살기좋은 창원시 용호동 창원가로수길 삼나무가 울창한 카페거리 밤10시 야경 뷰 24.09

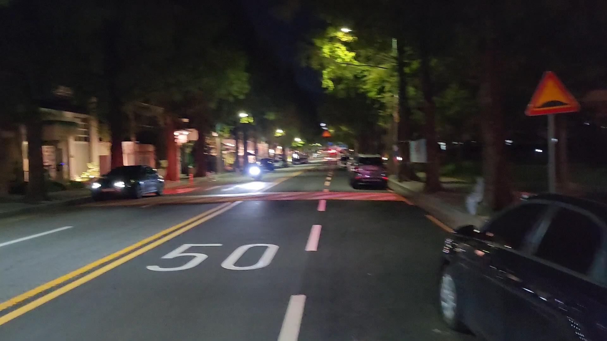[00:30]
카페거리 왼쪽에 전부 카페 커피숍 식당이 많이 있는 거리죠. 일명 창원 용호동 가로석길
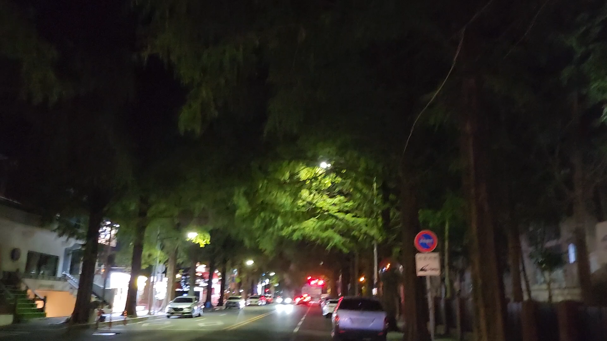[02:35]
이 메타스콰이 울창한 숲에 숲에 파묻혀 있는 동네입니다.
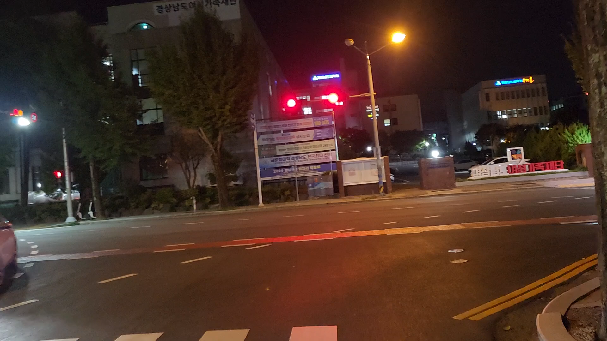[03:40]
정면에 보이는 곳이 창원도청입니다. 여기는 전부 교육청이고 강공서입니다.